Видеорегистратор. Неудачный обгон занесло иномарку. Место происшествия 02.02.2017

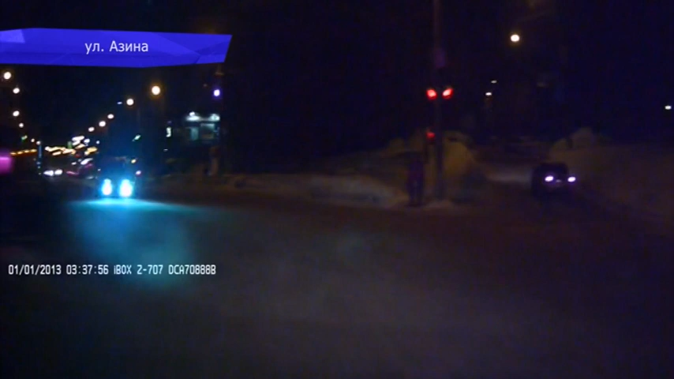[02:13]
Нарушитель проехал на красный Если бы водитель машины с камерой ехал быстрее, столкновение было бы не избежать На улице Менделеева машина с регистратором едва не сбила двух подростков
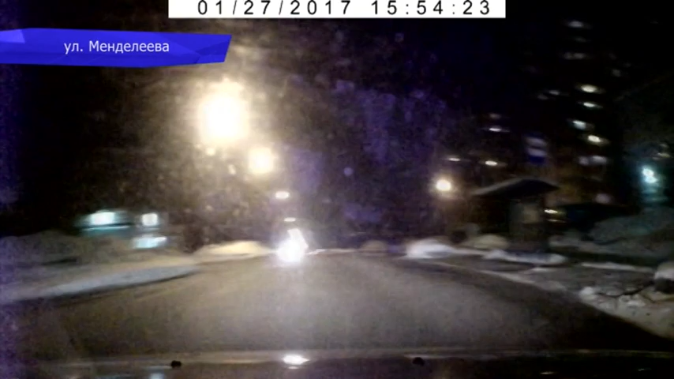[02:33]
Школьники переходили дорогу в неположенном месте Благодаря реакции водителя, трагедии удалось избежать В Кирово-Чепецке женщина-пешеход подставила под удар коляску с ребенком
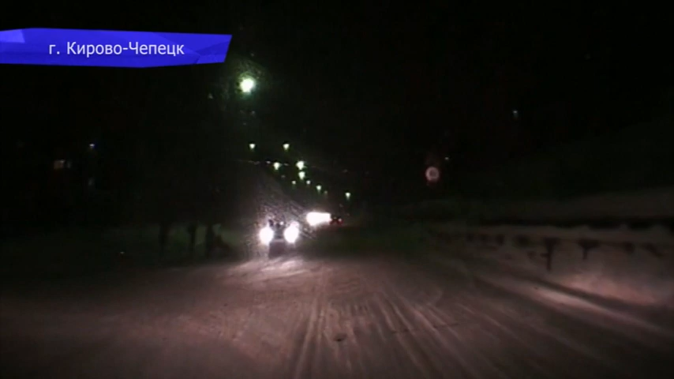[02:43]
Водитель внедорожника проявил чудеса реакции и объехал коляску По словам автора видео, женщина переходила дорогу не по пешеходному переходу Хотя два перехода были рядом На улице Щерсов водитель универсала неудачно выехал с АЗС